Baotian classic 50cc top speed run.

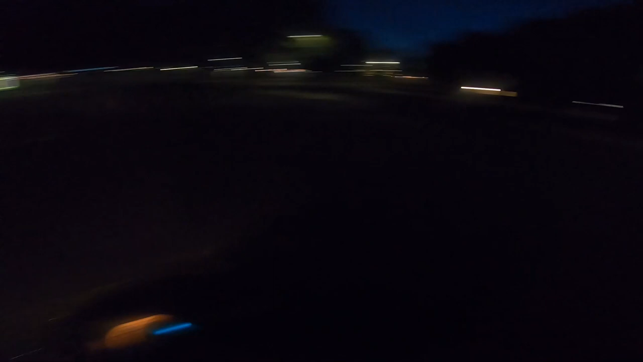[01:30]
not gonna lie I I see it got it got kind of nice acceleration
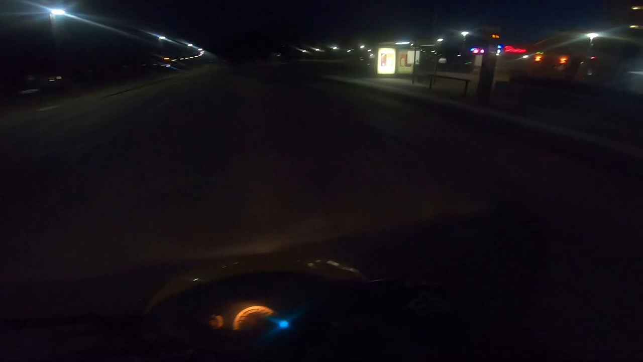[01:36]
I think this speedo is fake though.
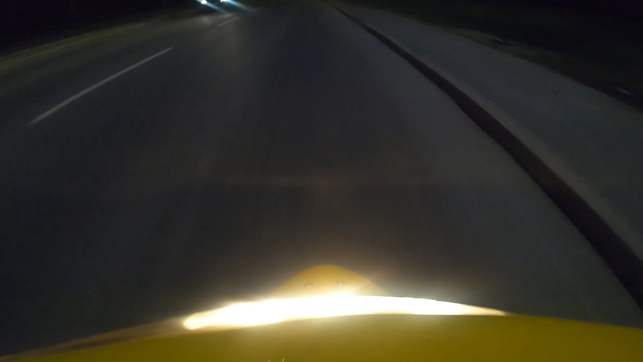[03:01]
I don't go over 17. It's stuck on 70 kilometers. I don't think I will do any better. Alright, I'm gonna turn around.
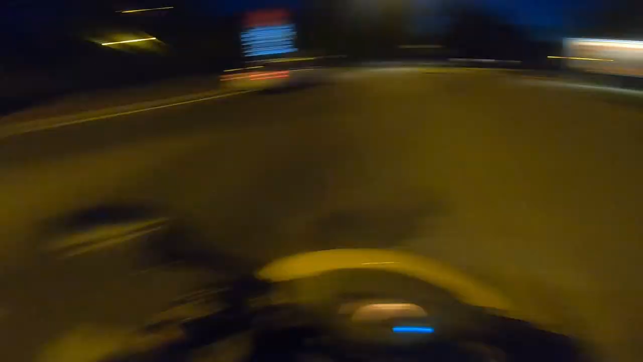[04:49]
Yeah guys, that's about what he does. Full throttle like 70 on the 70 kilometers on the speedo.